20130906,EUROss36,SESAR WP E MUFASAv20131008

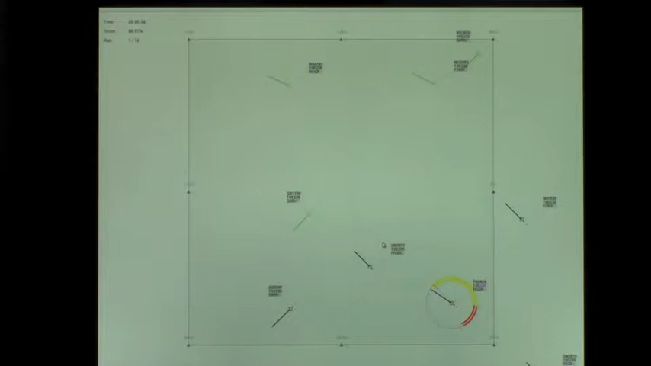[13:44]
You probably can't tell at the moment, but it makes a slight difference in the eventual conflict region. Here again you see an advisory.